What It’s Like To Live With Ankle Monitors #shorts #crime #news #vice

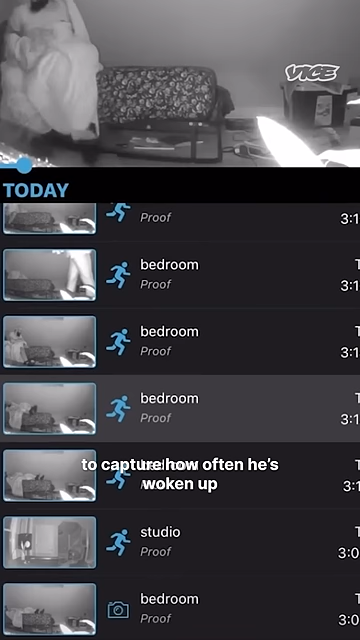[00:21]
He's placed cameras in his bedroom to capture how often he's woken up to be told he's not in his house.